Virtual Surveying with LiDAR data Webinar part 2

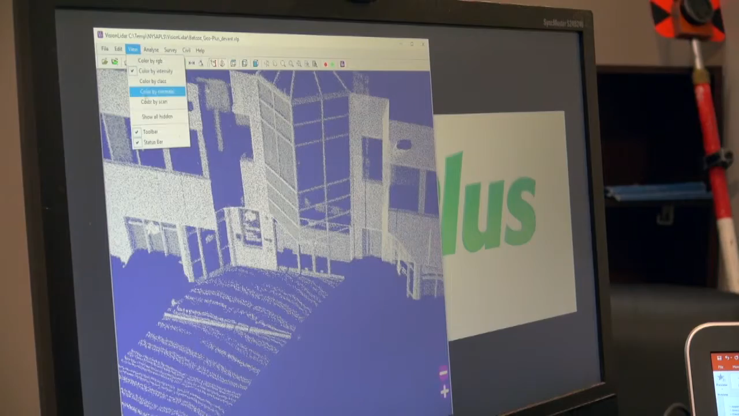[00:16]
So, here we can see, this is when it's all stitched together.
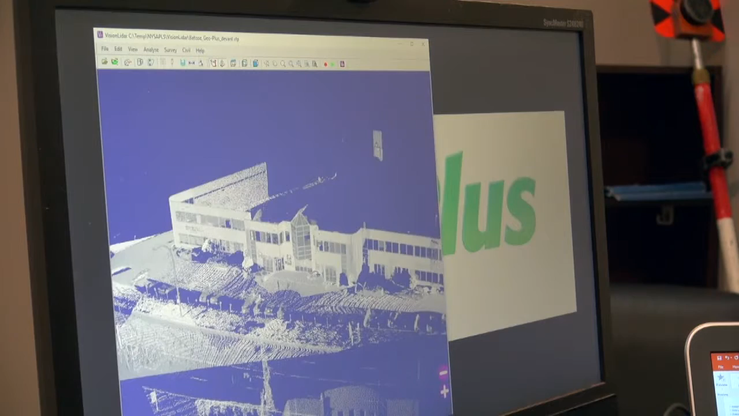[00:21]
Also,
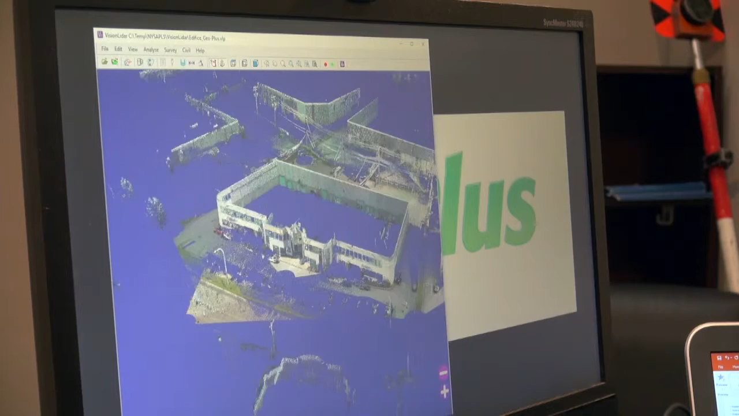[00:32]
here is the complete building of GeoPlus. So we have stitched the entire point cloud together.
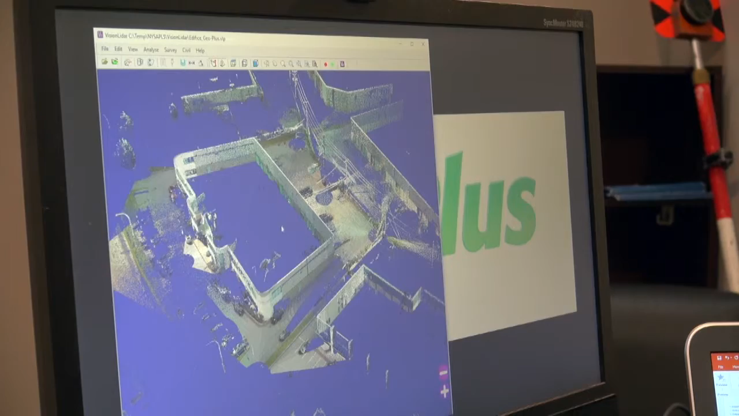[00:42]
One other thing that's really interesting with the LiDAR point clouds
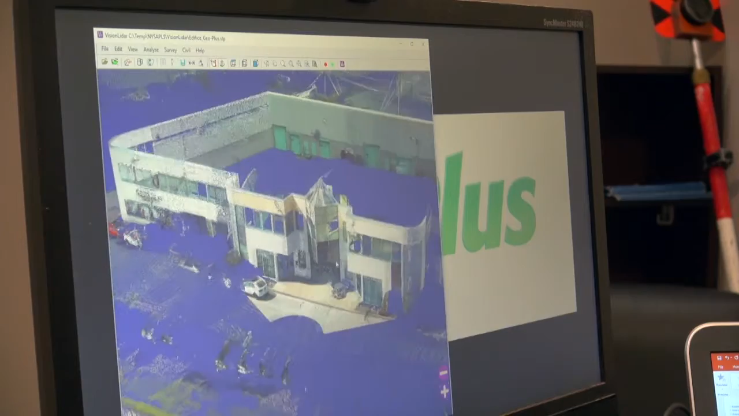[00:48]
is you can measure within the point cloud.
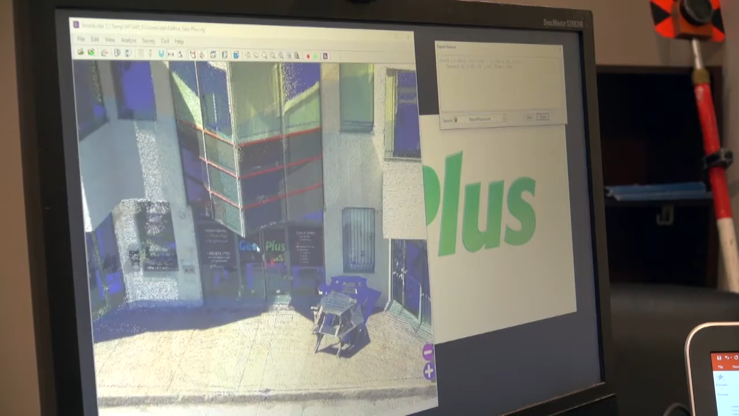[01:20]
We can see the measurements here are also in our report measurement. You can see the distance between any points that you see, 13 meters here.
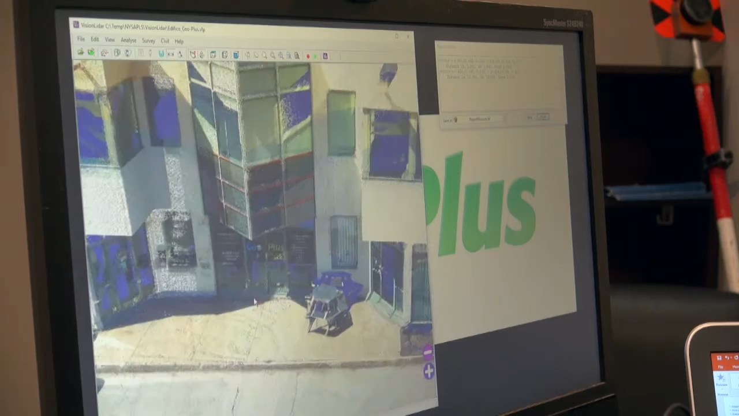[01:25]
Something else, we can measure angles within our point cloud.
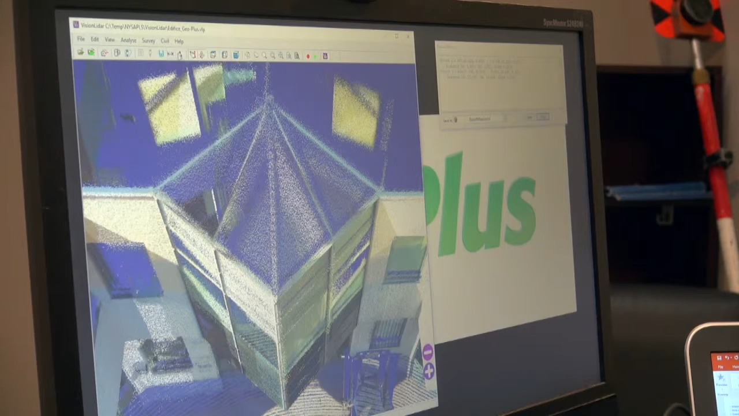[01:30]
For example, if I show this here, 104 degrees.
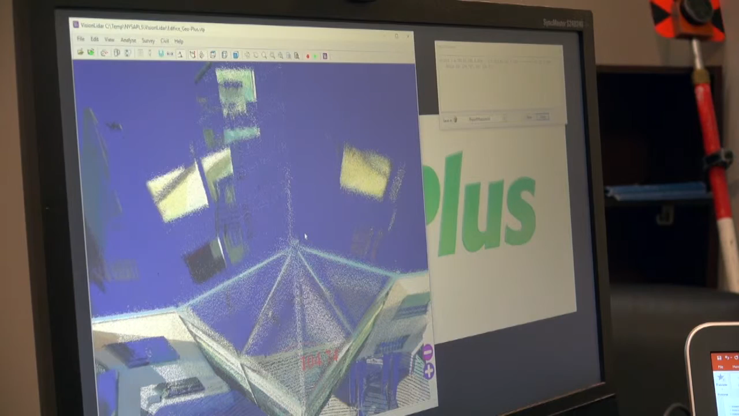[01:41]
So these are different features that are possible. We have an edge enhancer here, which allows you to adequately detect your edges. And also a magnifier to magnify some of your points if necessary.
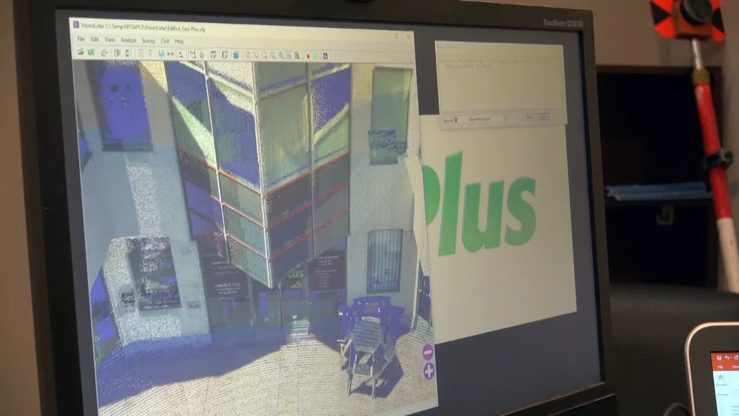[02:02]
So if I was to show you another
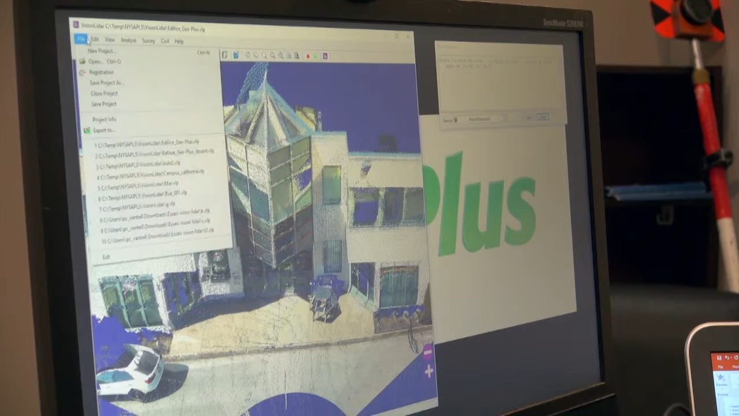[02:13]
nice feature that we have here is we can have section views. So for example,
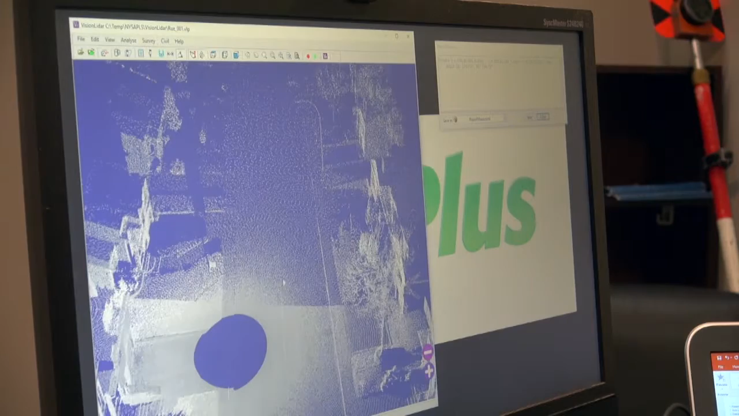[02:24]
this is very useful for land surveyors if they want to use a point cloud to measure along a road.
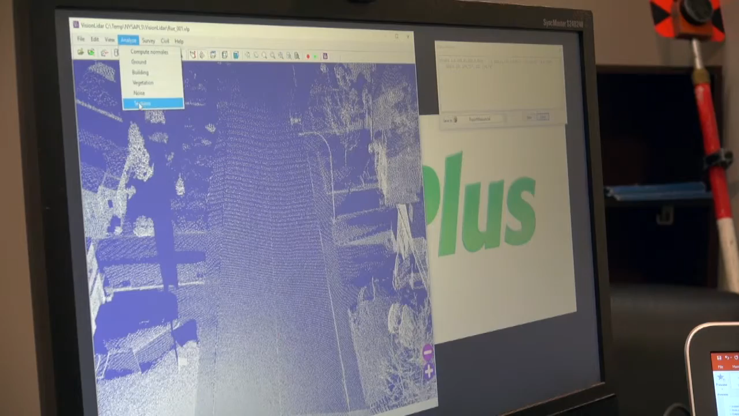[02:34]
So if I was to have a section done here, I would pick points along the road. And if I was to show this,
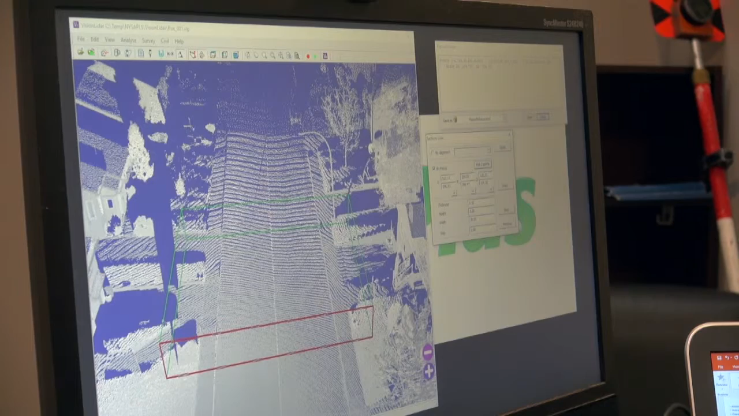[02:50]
now it's going to take some time, okay. So what it does is it's going to actually cut a sliver through the LiDAR point cloud.